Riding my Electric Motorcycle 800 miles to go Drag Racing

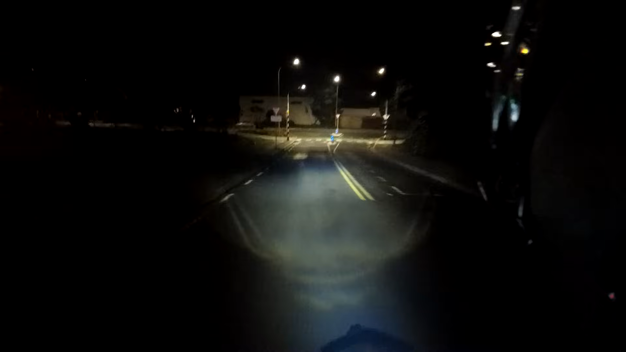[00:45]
I guess the positive about having such a big battery is that I don't have to stop every hour, I can stop maybe every 2 hours. And so a lot of the charging stations I stopped at last time, I can just skip and just kind of pick and choose which ones I want to go to.
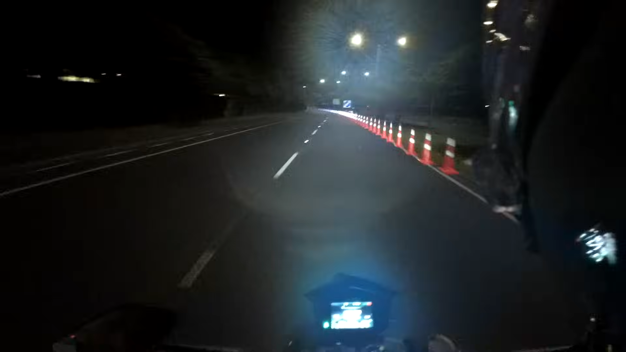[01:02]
And so I have a few in mind. My first is going to be Bulls, about 2 hours away. And then after that, we'll see.